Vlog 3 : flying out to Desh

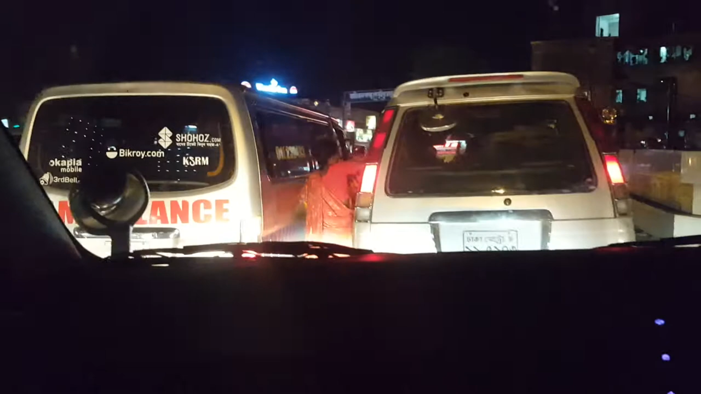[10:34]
This is the traffic of Dhaka, bro. No way, Marue!